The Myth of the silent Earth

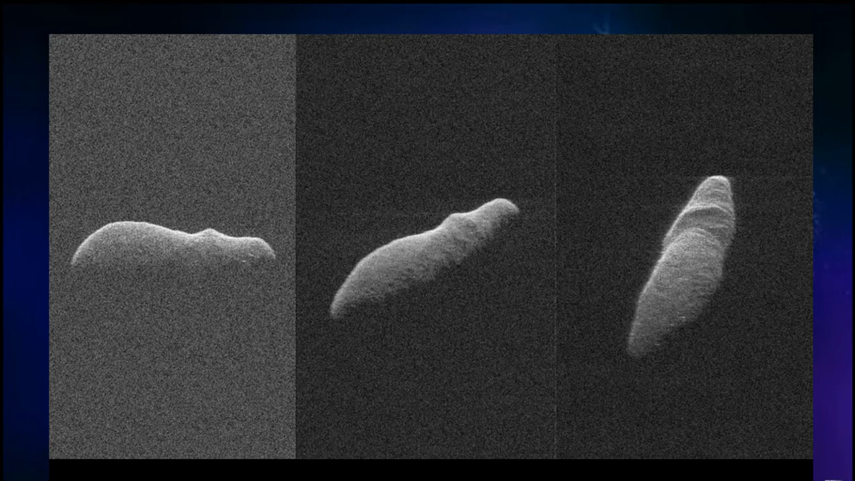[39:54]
This sucker is a couple million kilometers away, and it's only two kilometers across, and this is a radar picture taken from Earth. So we're really doing it. We're really reaching out into space with radar now, producing imagery that no telescope could match.